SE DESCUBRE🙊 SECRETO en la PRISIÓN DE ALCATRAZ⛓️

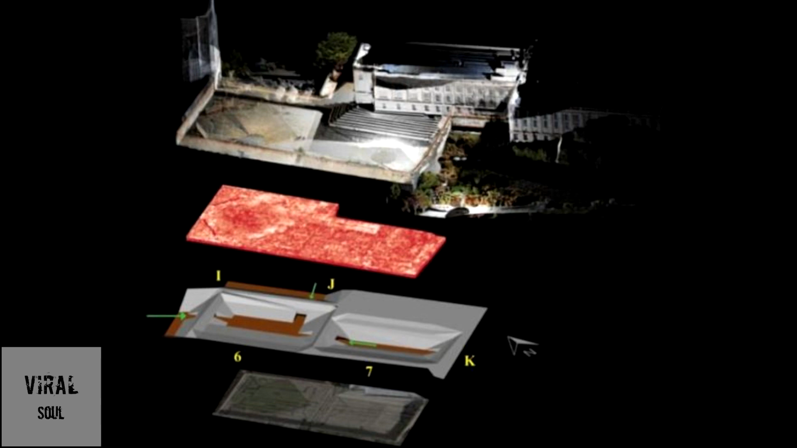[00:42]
Los arqueólogos utilizaron tecnología 3D para reconstruir los hallazgos.
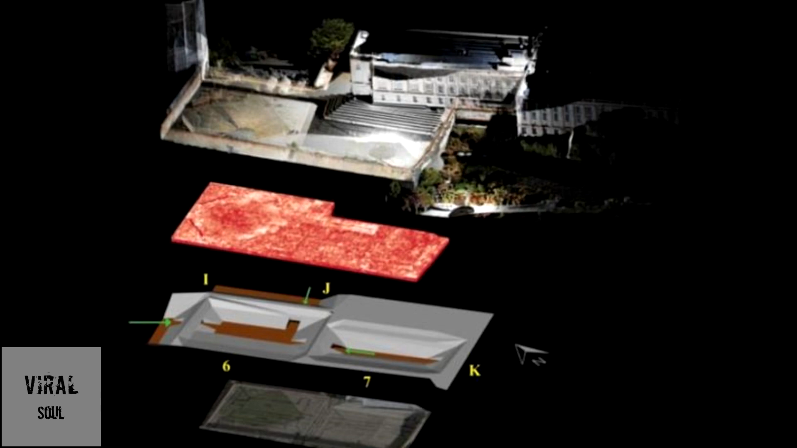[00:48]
Las letras y los números corresponden a los pasadizos y baterías que encontraron.